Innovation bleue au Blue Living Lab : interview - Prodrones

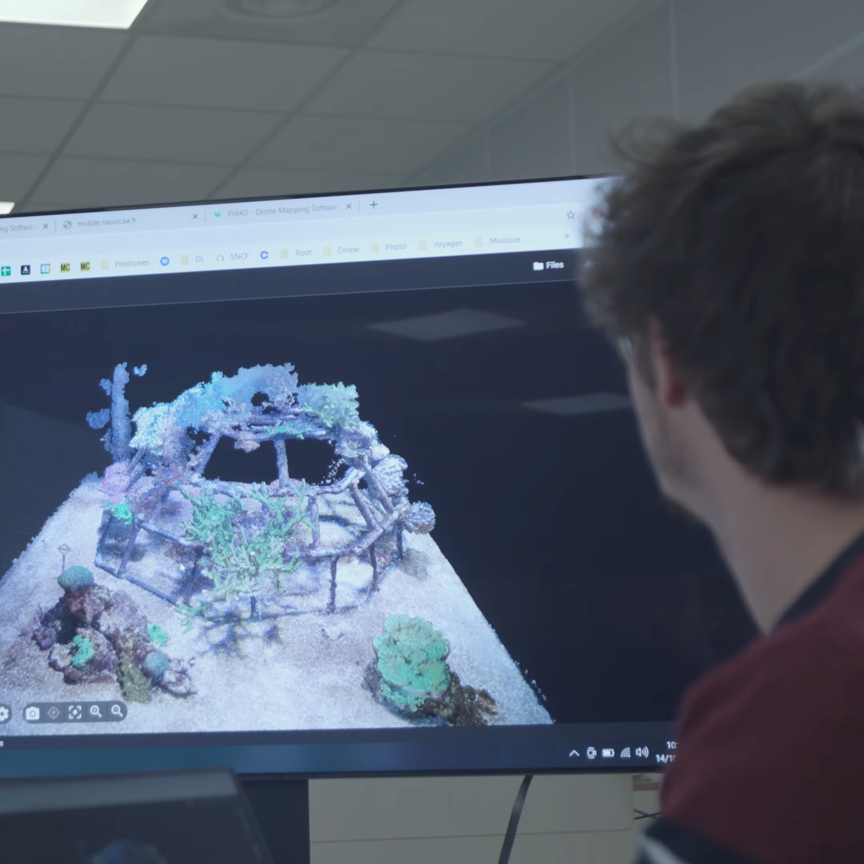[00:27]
On vient les assembler en en prenant sous différents
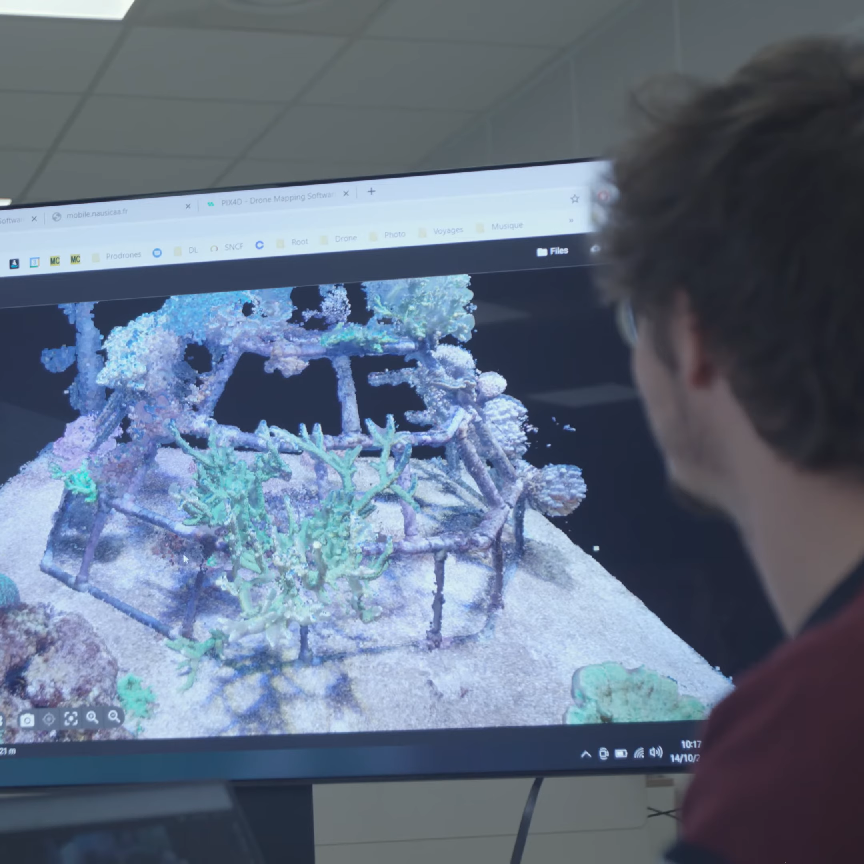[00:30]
angles d'un objet ou d'un modèle qu'on souhaite modéliser et avec un logiciel de traitement dédié, on arrive à générer un modèle 3D.